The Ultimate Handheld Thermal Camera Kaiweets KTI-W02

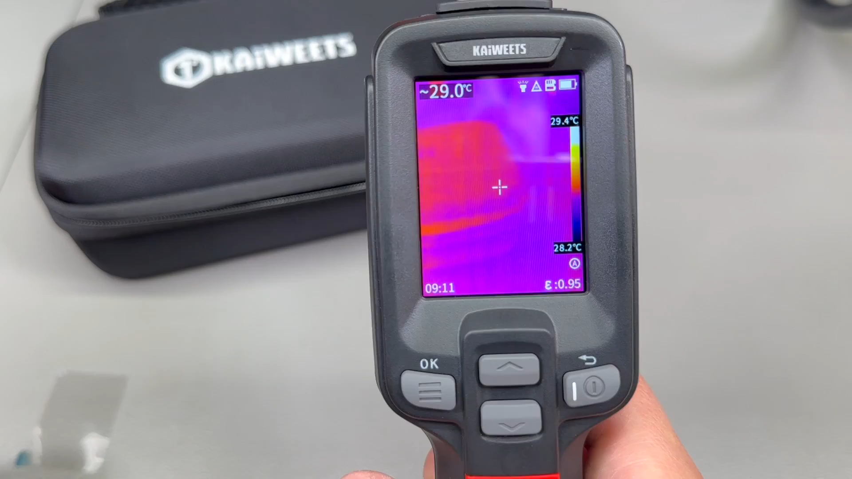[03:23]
On screen: spot 29.0°C, scale top 29.4°C, scale bottom 28.2°C
camera sets a very good first impression because the boot time is just one second that is unbelievably fast and nice because i've been used to
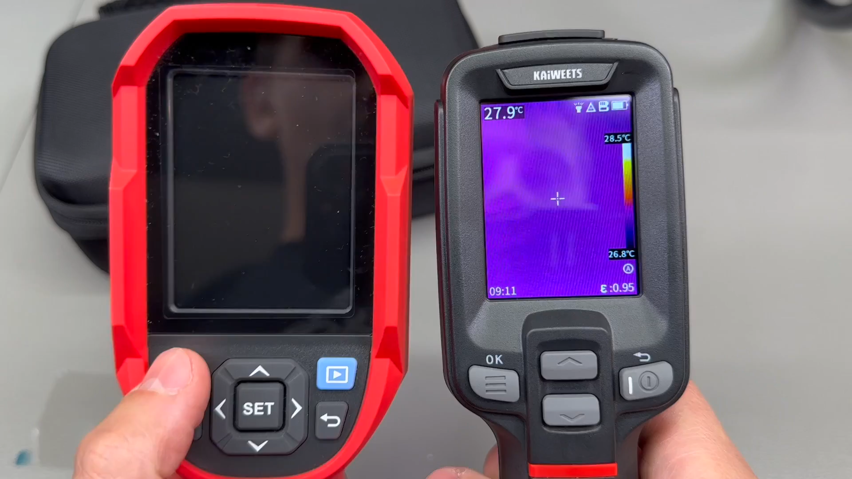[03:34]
On screen: spot 27.9°C, scale top 28.5°C, scale bottom 26.8°C
having these you know 20 seconds boot times with the unity uh
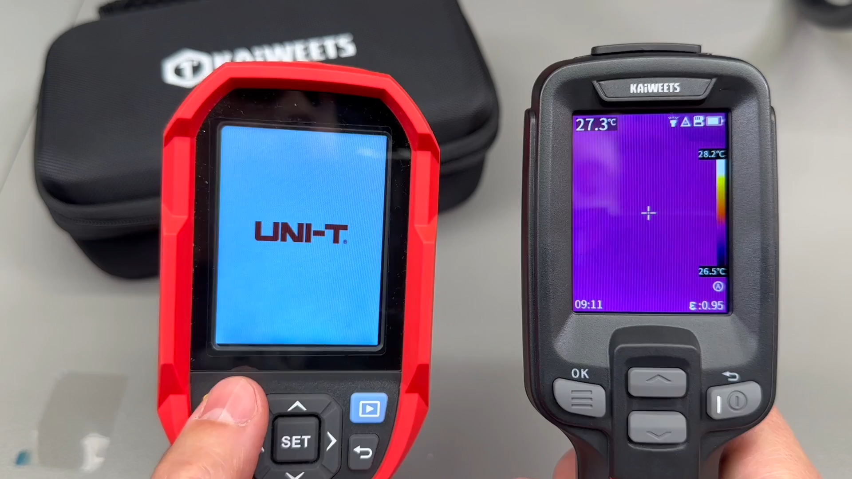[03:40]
On screen: spot 27.3°C, scale top 28.2°C, scale bottom 26.5°C
uti 260b so this skywitz camera is clearly using a more you know capable processor inside which is optimized and enables this super fast boot time
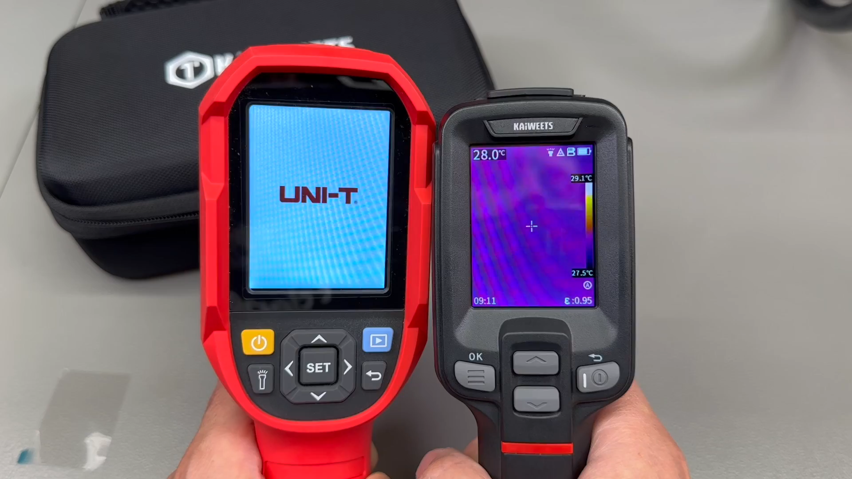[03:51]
On screen: spot 28.0°C, scale top 29.1°C, scale bottom 27.5°C
so like i mentioned a very good first impression when powering on the camera because who doesn't like a nice fast boot time in terms of specs i'll quickly
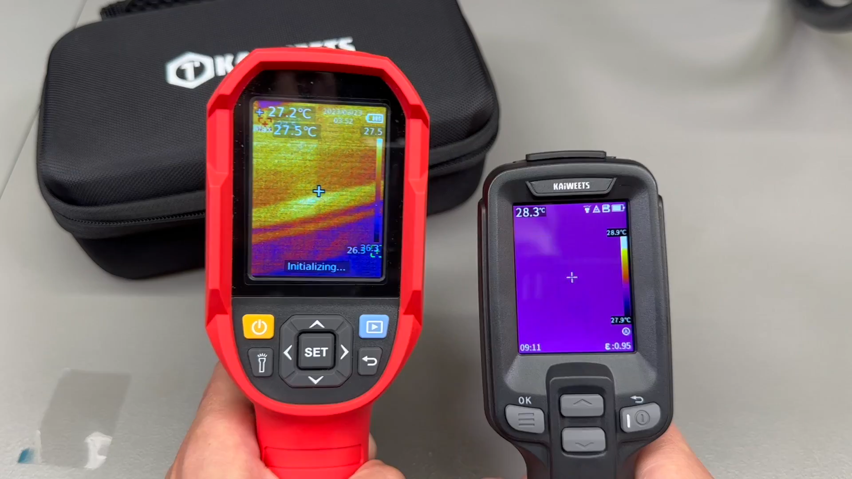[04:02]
uh mention the most important ones for uh this camera the thermal sensor uh resolution is
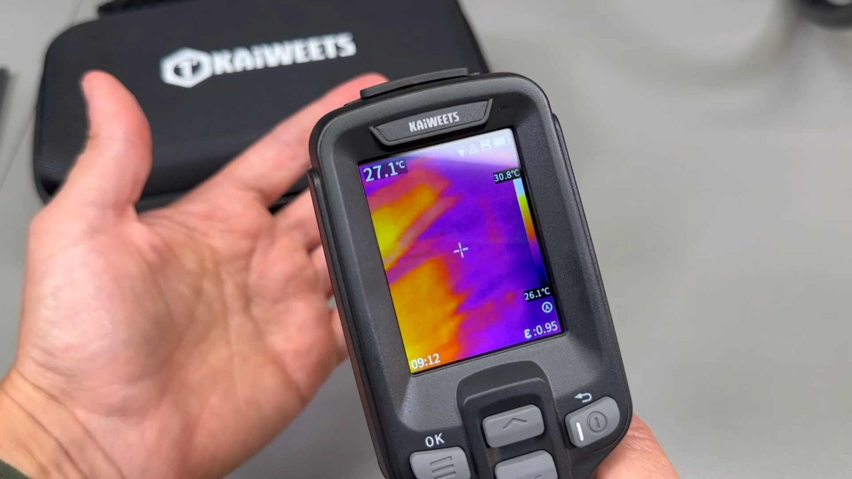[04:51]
On screen: spot 27.1°C, scale bottom 26.1°C
for this uh class of device the claimed battery life is 16 hours with a 2.5 hour fast charge time that's
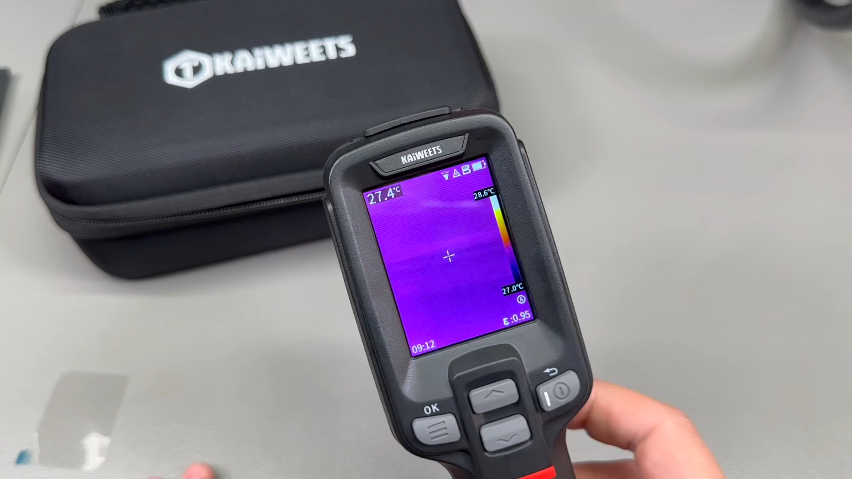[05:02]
On screen: spot 27.4°C, scale top 28.6°C
excellent and the camera is rated for ip54 dust and water resistance with a 2 meter drop rating as well the screen resolution is 2.4 inch with 240 by 320
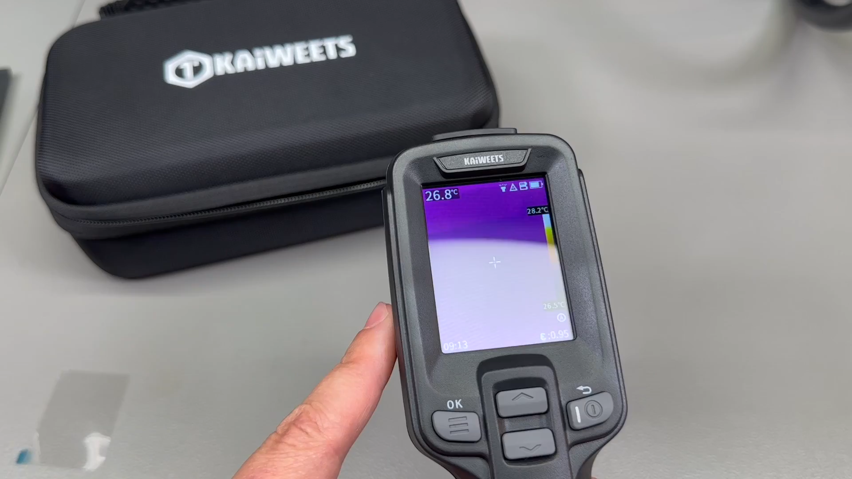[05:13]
On screen: spot 26.8°C, scale top 28.2°C
resolution so the general specs are very good and towards the end of this this video for my um uh end conclusion we'll do a uh a full on comparison with the unity uh uti 260b as far as i could tell from
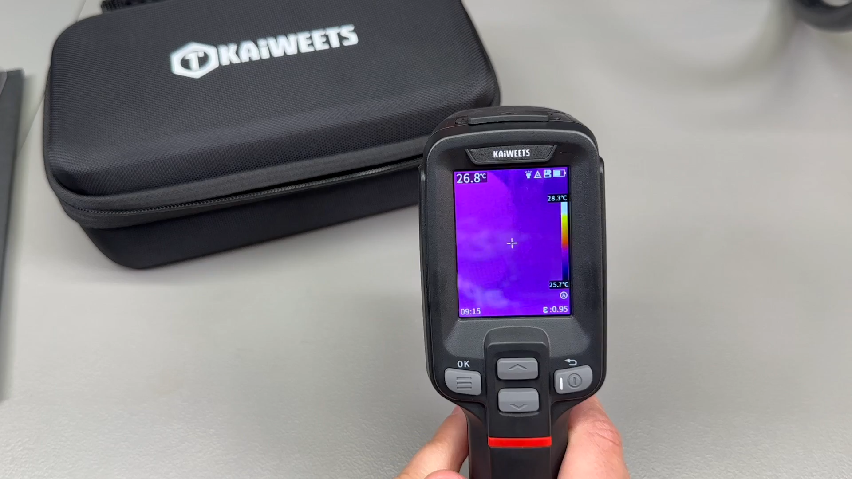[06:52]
On screen: spot 26.8°C, scale top 28.3°C, scale bottom 25.7°C
and give you a sense of the image quality you can expect or the various functions that are available by clicking the up and down buttons you can quickly switch between the
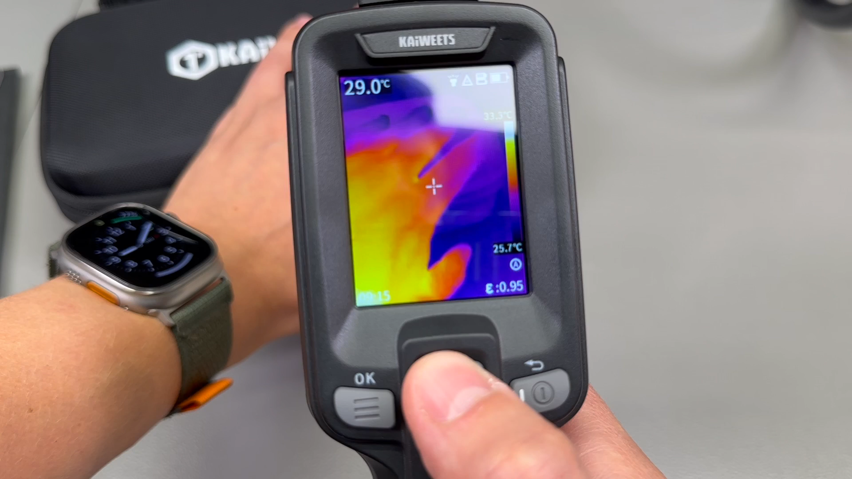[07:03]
On screen: spot 29.0°C, scale bottom 25.7°C
different viewing modes um this myth
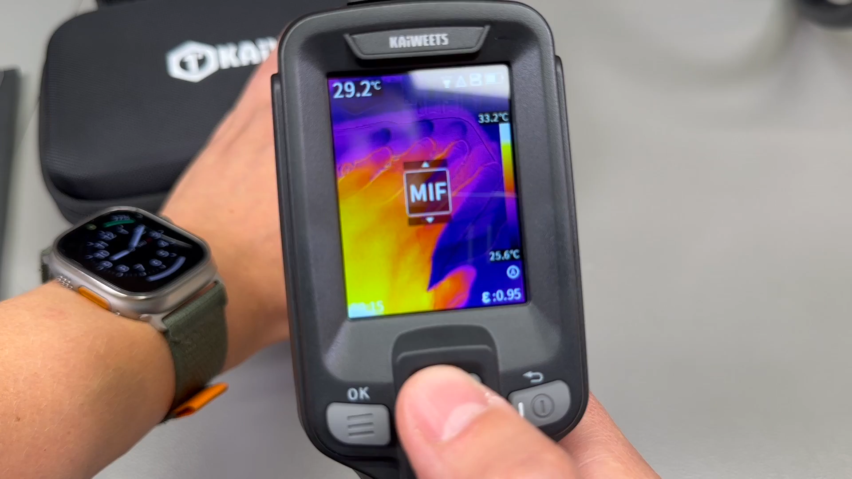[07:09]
On screen: spot 29.2°C, scale top 33.2°C, scale bottom 25.6°C
mode is the image fusion algorithm that just uh you know tries to uh mix in the visual with the ir image and it
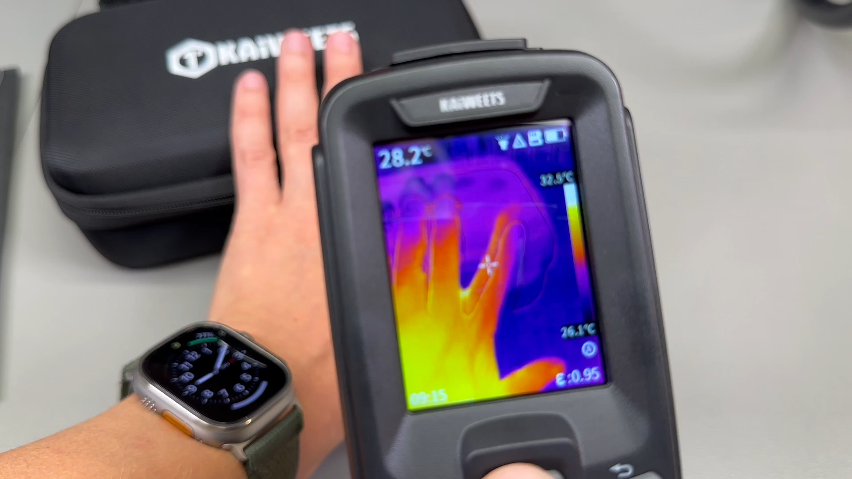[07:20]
On screen: spot 28.2°C, scale top 32.5°C, scale bottom 26.1°C
does a decent job but in my opinion it it's still not great because you
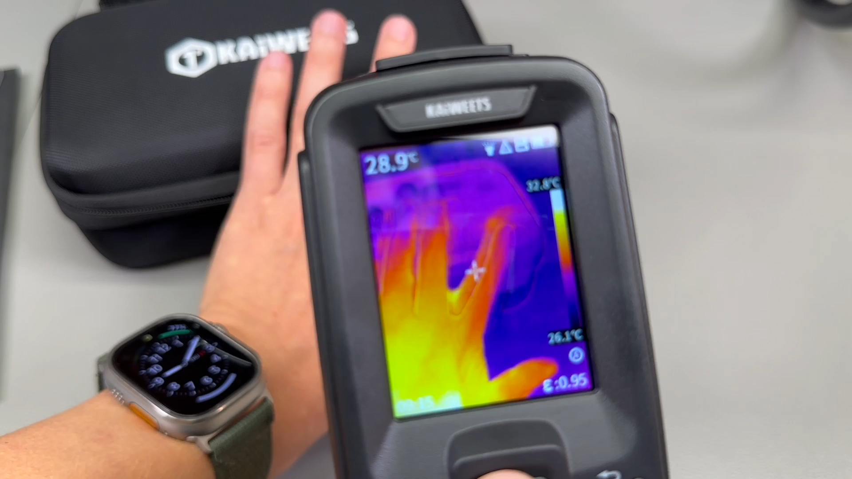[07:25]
On screen: spot 28.9°C
know i can show you you can see here you know my hand uh the fingers are not really
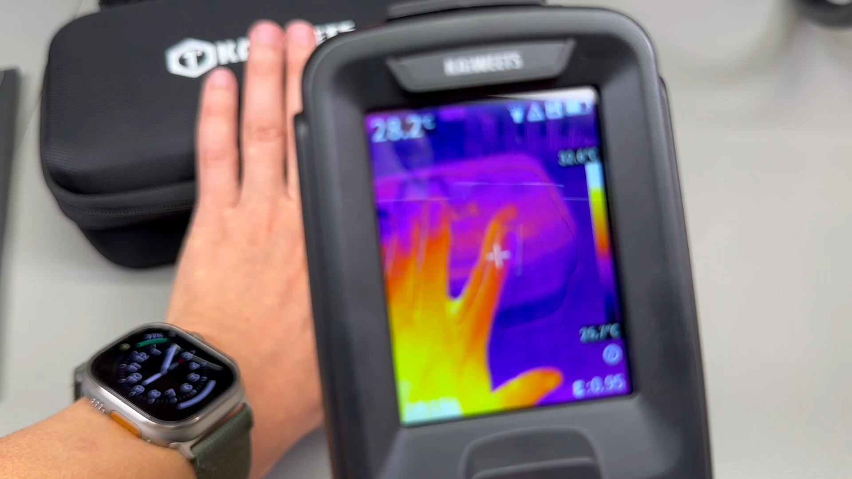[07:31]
aligned and right now i do have it set to a distance of 30 centimeters under uh the uh settings menu but it doesn't seem to be taking that setting into account
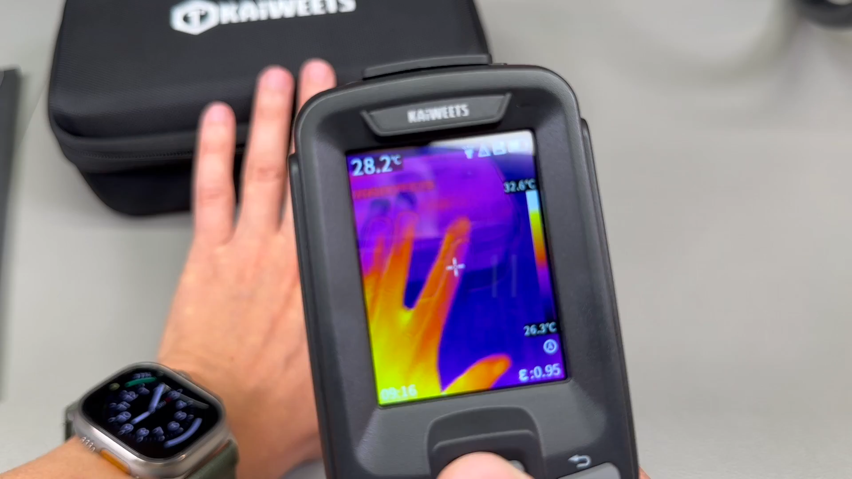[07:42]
On screen: spot 28.2°C, scale bottom 26.3°C
in the fusion algorithm the left key uh can be used